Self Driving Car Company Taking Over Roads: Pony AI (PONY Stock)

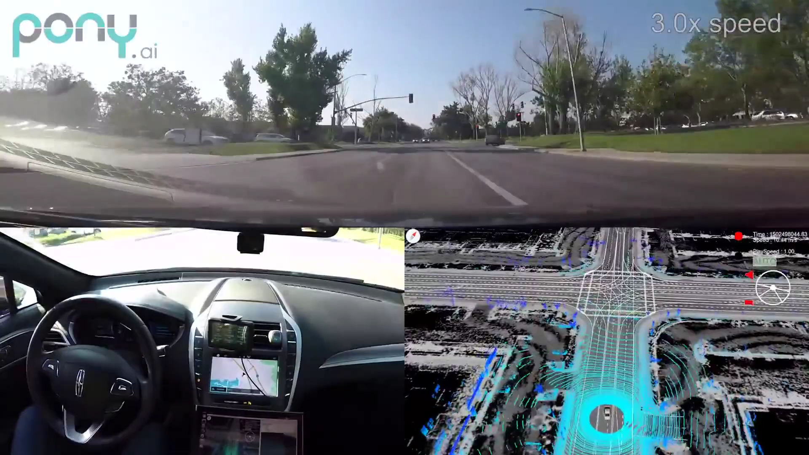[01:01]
has delivered over 926 million freight-ton kilometers in commercial operations. Joint ventures have been formed with automakers like Toyota, SAC, GAC, and BEC to scale production and deployment, and it works closely with partners such as Alipay and AMAP to offer fair-charging robo-taxi services.
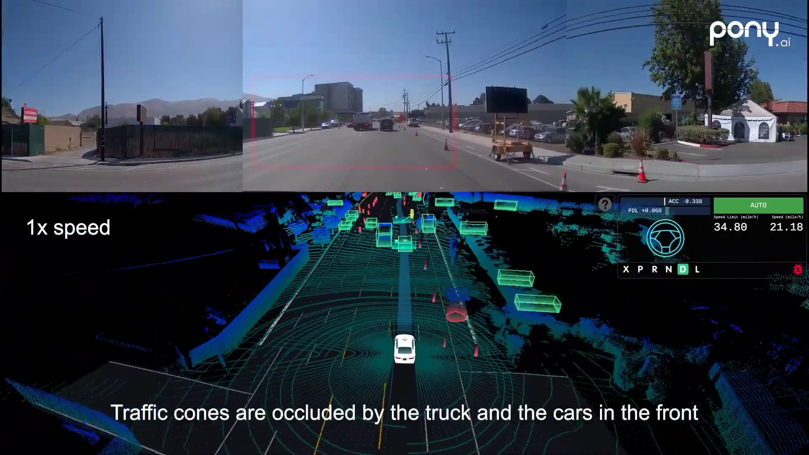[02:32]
Evaluation metrics assess not only accuracy and safety,
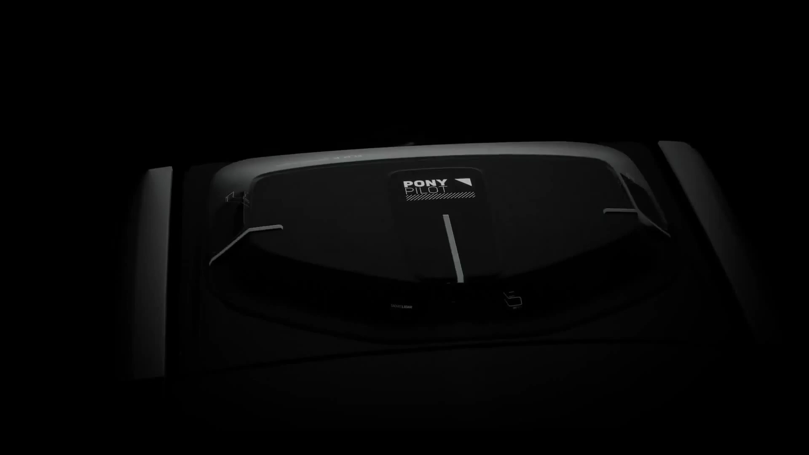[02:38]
but also fairness and user satisfaction, enabling robust refinement of system behavior.
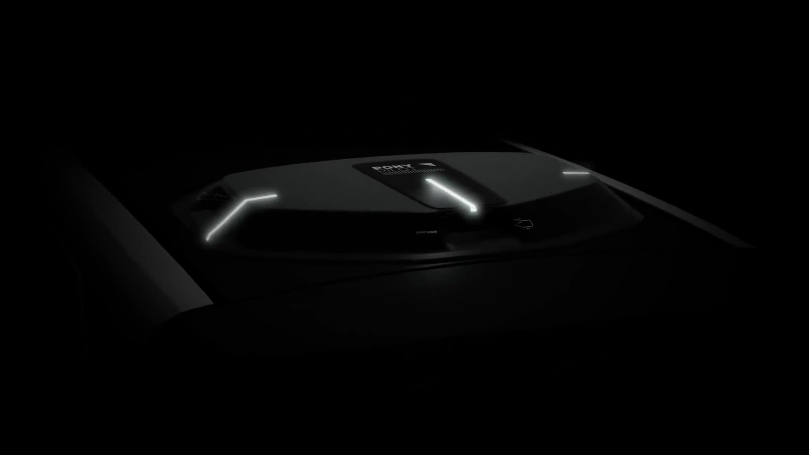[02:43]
Pony AI's advanced software stack, powered by the Pony World Foundation model,
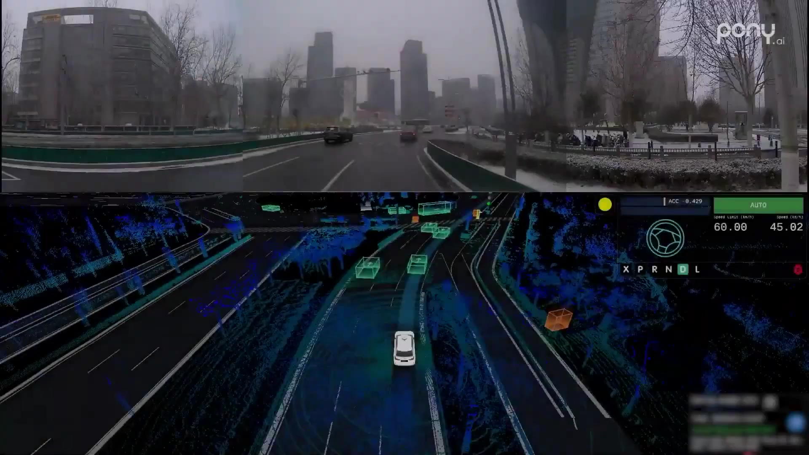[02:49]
supports high-precision detection of road elements up to 650 meters away.
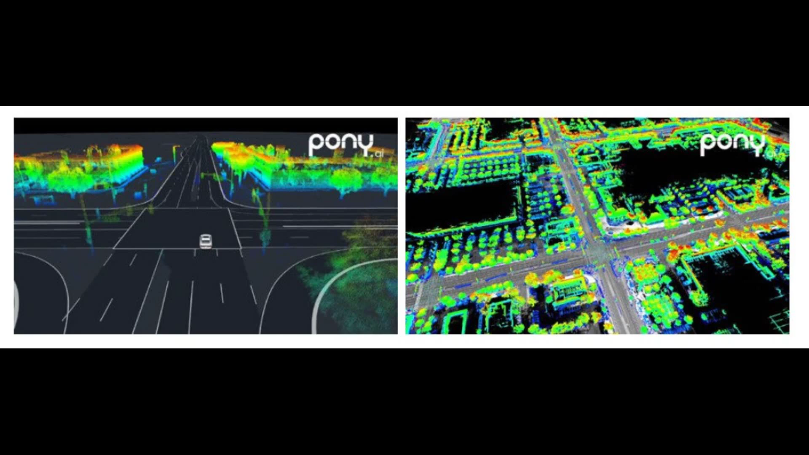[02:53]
Its vehicles are also equipped with a self-cleaning sensor system
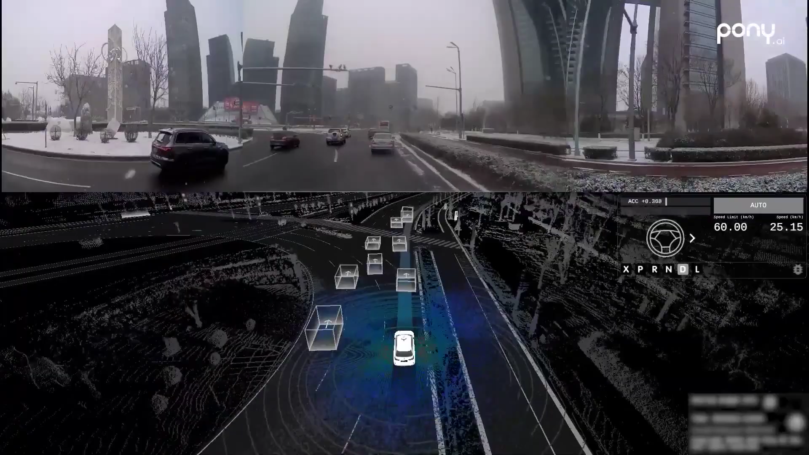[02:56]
to ensure reliability in adverse weather or dusty conditions.
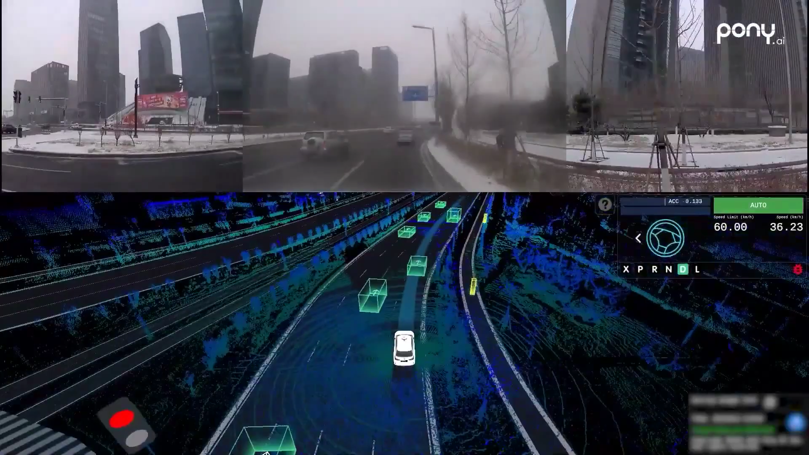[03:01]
The system's use of LiDAR and radar also improves nighttime performance and pedestrian detection, offering critical redundancy beyond vision-only approaches.